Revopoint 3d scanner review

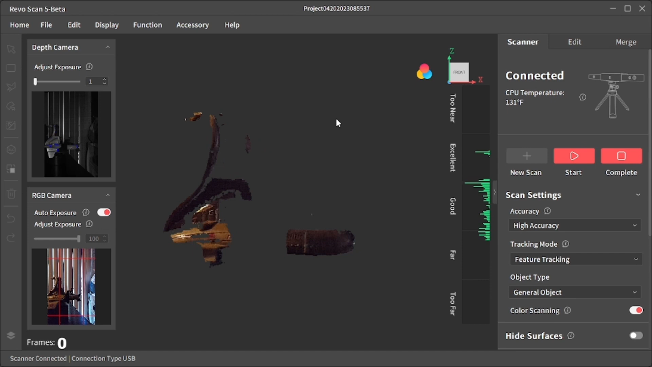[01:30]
So with all of those things involved, I was able to get a better scan. You see, I moved away from the wrecker body. Doing this Air Chariot from the GI Joe figure. With the newer program, I'm scanning in color. It really picked up a lot of detail.
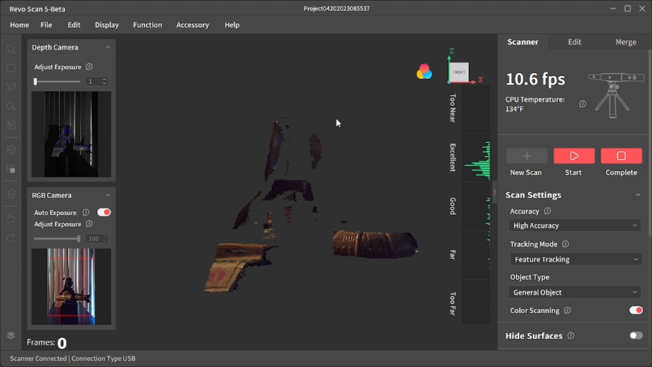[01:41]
Now, anything that it missed was because the scanner doesn't pick up black or dark details. I did do a few scans, and I did the cornstarch method where you sprinkle the cornstarch on it to pick up the darker details.
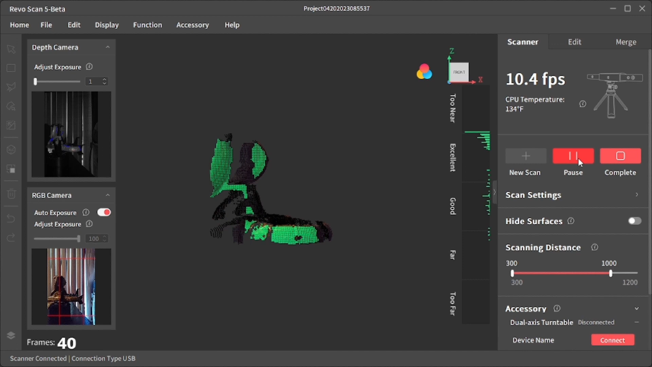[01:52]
That works out fairly okay. The only problem with that is the scanner picks up the cornstarch too, so the scan looks kind of wonky when you do it that way.
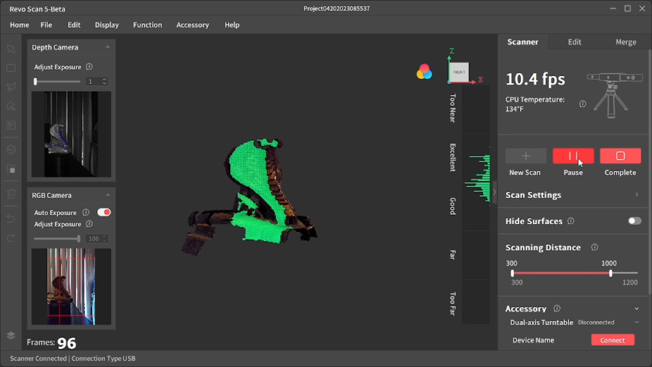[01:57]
But in a regular scan, it came out perfectly fine.
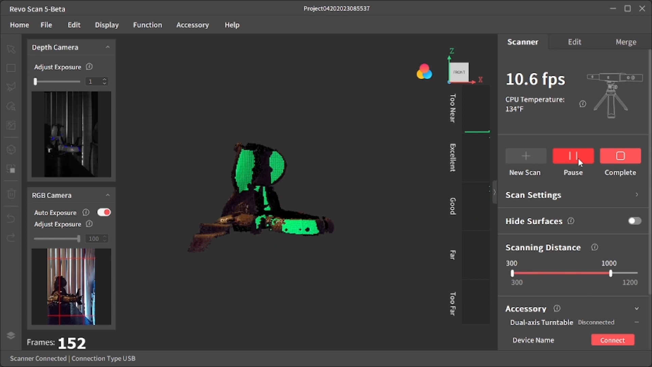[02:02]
You can see here the newer program is showing everything in color, which is pretty awesome.
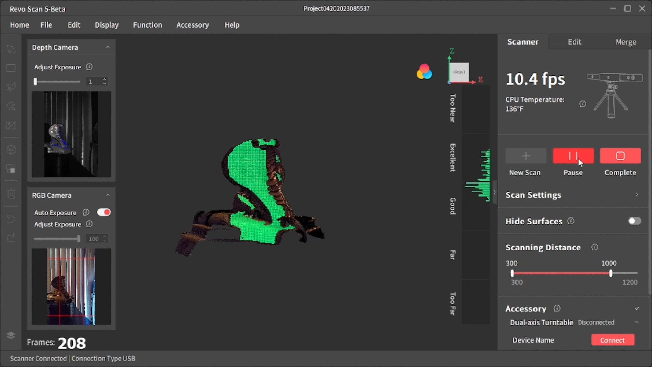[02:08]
And then everything that's green is scanning, and everything that's see-through is the black parts that it wouldn't pick up. Now, I know you could do merge scans, but I wanted to turn the object and scan the bottom to get a more complete scan of the object. It's something I saw another reviewer do, and I wanted to try it out. And it really works.
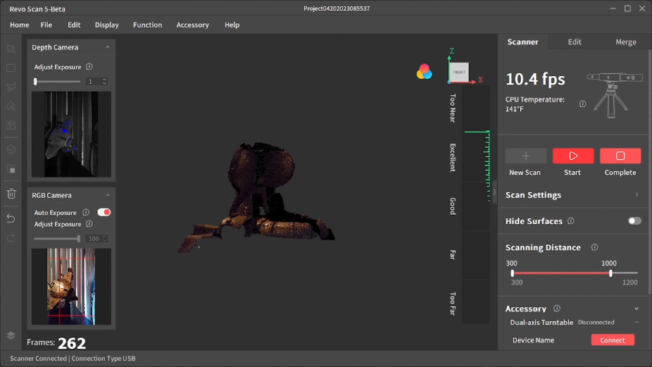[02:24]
It actually completes the scan. It's kind of crazy.
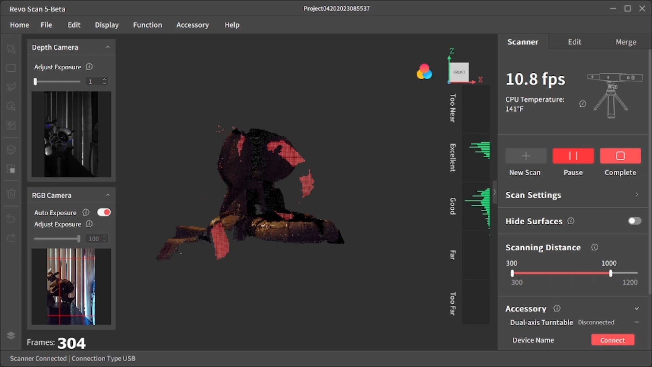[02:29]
You do lose tracking in the beginning, but once the scanner finds the object, it scans it, and it puts it together. This program is really nice.
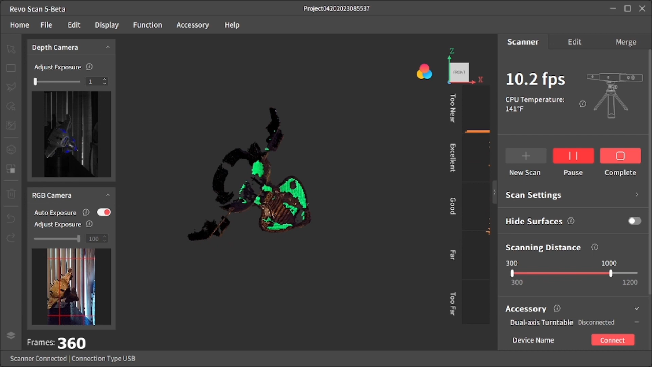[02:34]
It's not something I was expecting, but I'm really glad it did that. I thought I was going to have to do multiple scans. But being able to flip the object and move the scanner and everything and get a complete scan is really a nice touch. You want to let the object spin a couple times. I let mine spin two to three times just to get everything that I can possibly get scanned.
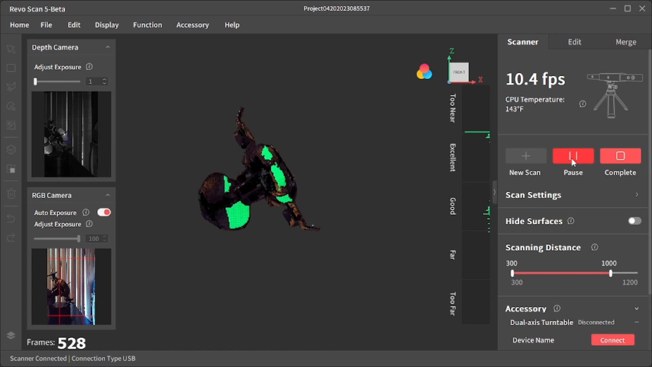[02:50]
I want to capture as much detail as possible with the scan.
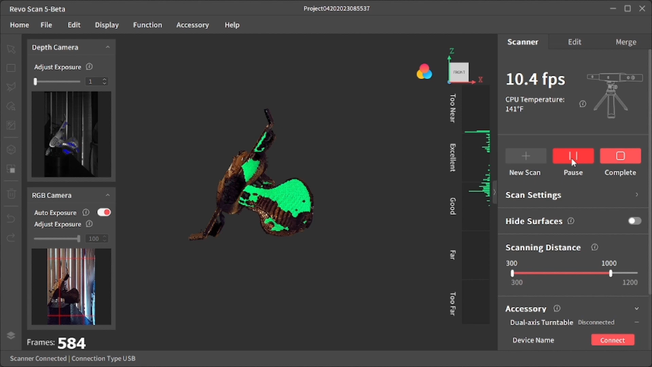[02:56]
That way you don't have to go back and fill stuff in. Now, at this point in the scanning, I flip the object back on the right side,
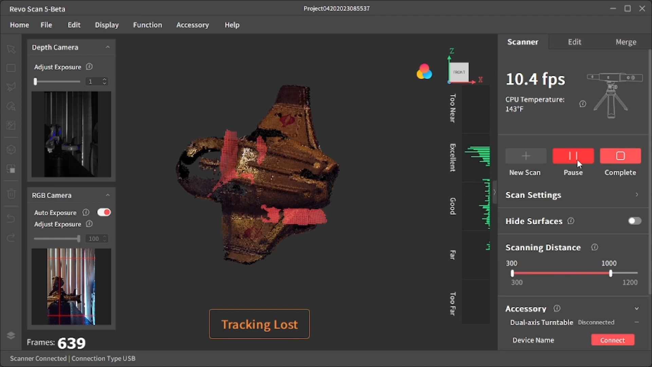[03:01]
and I'm going to pick the scanner up and scan the top of the object. Because, again, you want to get a complete scan, and this one wasn't picking up the top.
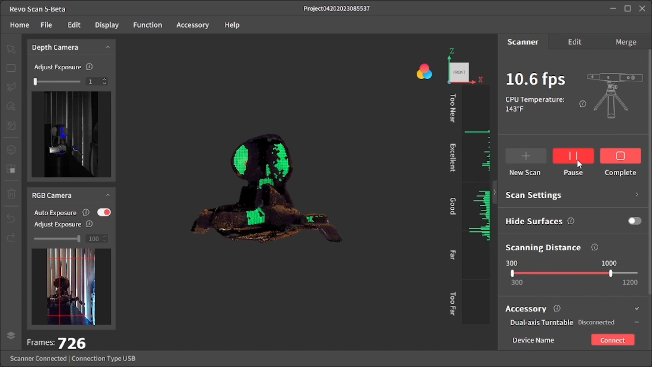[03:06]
So I picked the scanner up. The scanner is going to scan the top of the object, and you'll see everything will turn green.
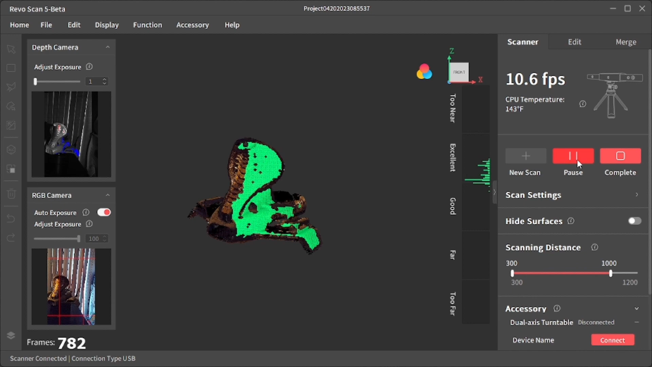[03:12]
Green is good. You want the scan to be green. That way you know it's capturing everything. The top of the snakehead is the part I was missing, so it captured all of that.
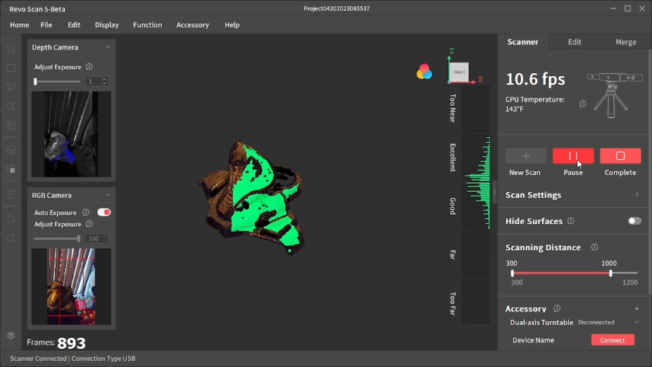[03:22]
It's even capturing the stuff around the turbine and everything. Here's what the scan looked like as a point cloud.
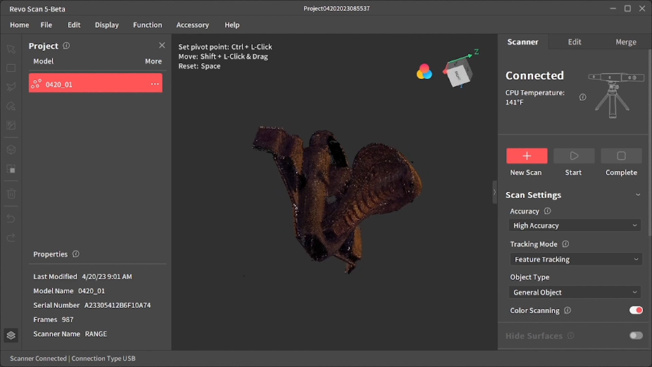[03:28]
You can see it captured everything that I needed it to capture. Now, I'm going to go in the program, it's going to edit, and it's going to let me fill in all the textures and the point cloud and mesh construction. Pretty much what this is going to do is put everything together and make it one complete mesh. Scan of the bottom, the scan of the top, and the initial scan is going to throw everything together,
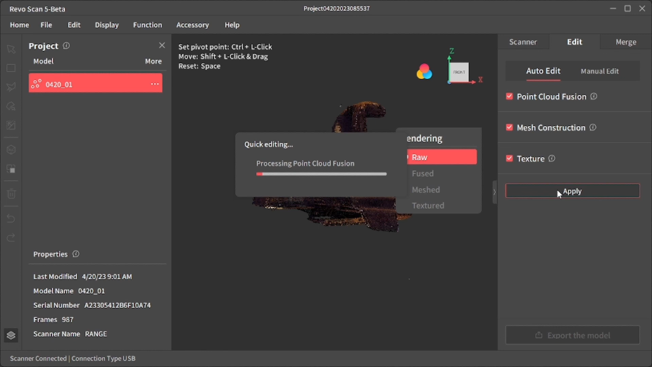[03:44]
and I'm going to get a complete and put-together mesh that I can put in MeshMixer and mess with. Once that's all put together, you can just export it. It'll export it as whatever you want to save it as.